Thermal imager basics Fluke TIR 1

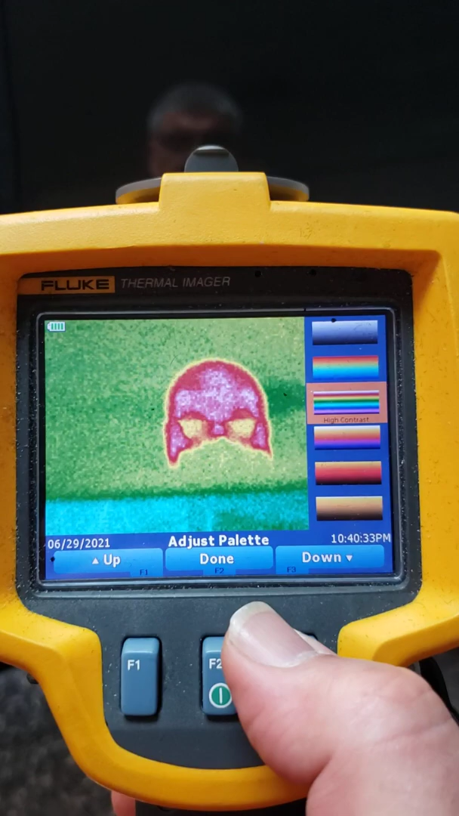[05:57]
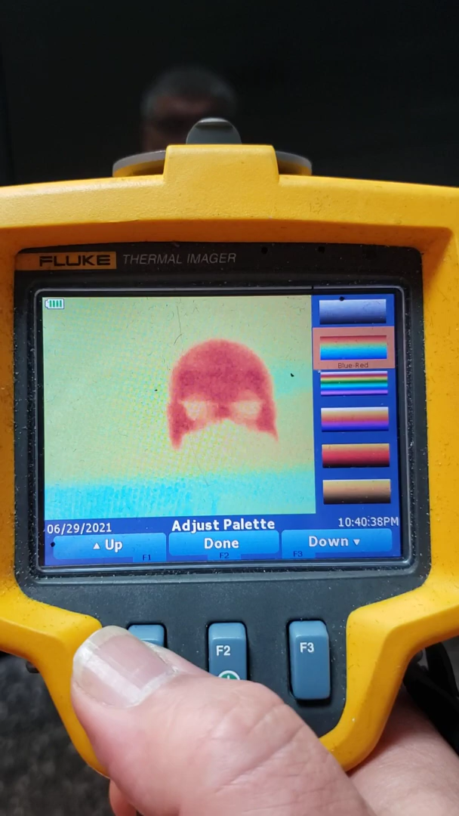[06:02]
And, the main objective here is to get a good, clear image. I'm doing the best I can, because I'm doing this one-handed.
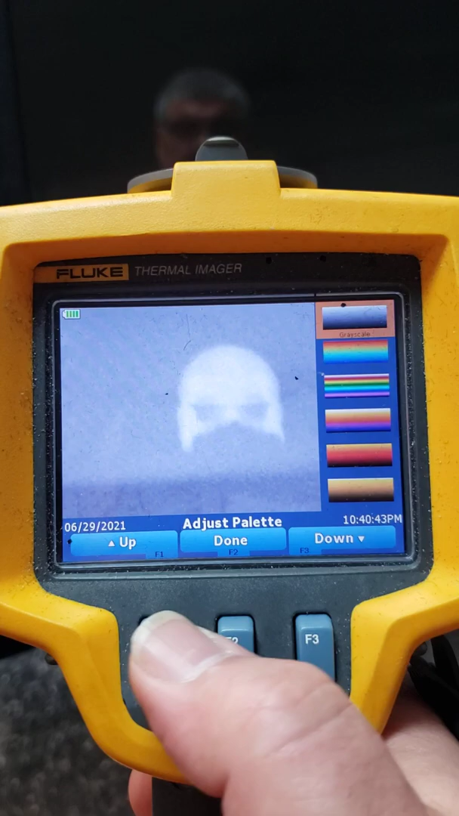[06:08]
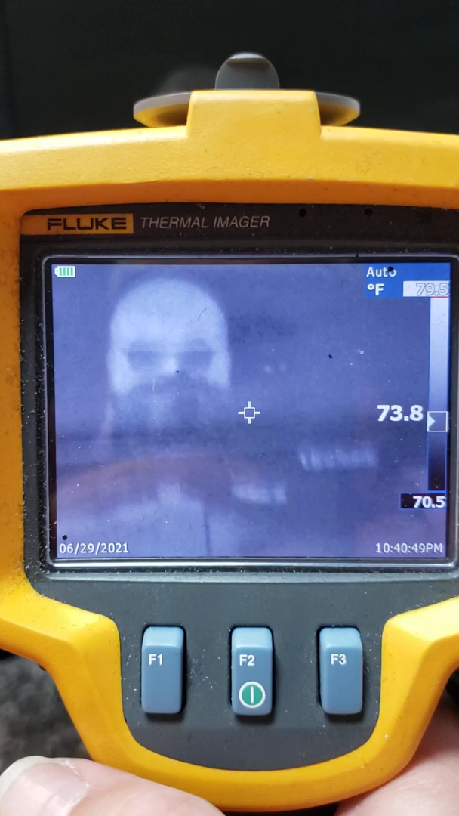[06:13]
On screen: spot 73.8°F, scale bottom 70.5°F
All right, so there you go. And, you can see me there.
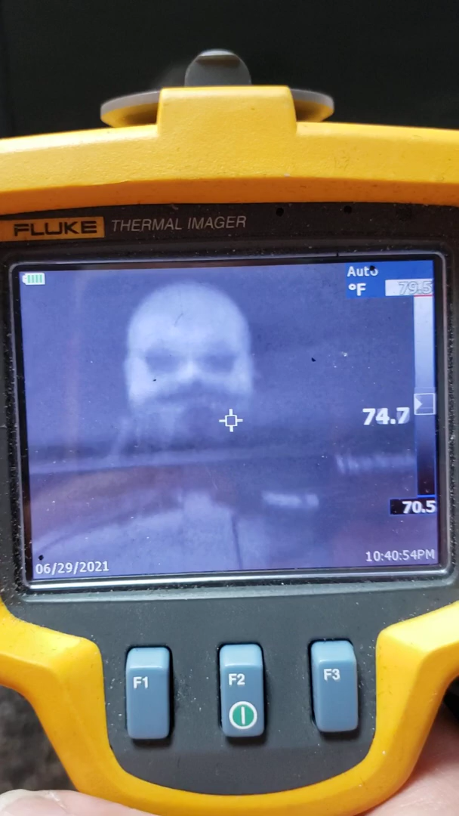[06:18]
On screen: spot 74.7°F, scale bottom 70.5°F
And, that's the basics of using the thermal imager. We'll have another video going over how to do a passive scan with the thermal imager,
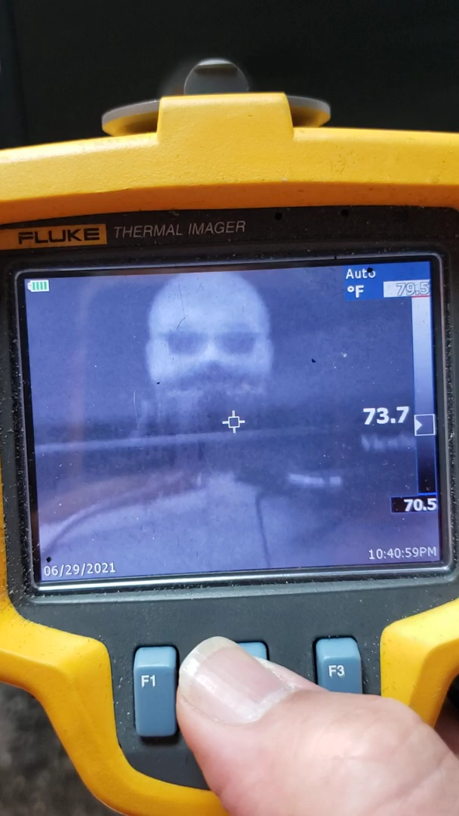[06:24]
On screen: spot 73.7°F
as well as an active thermal scan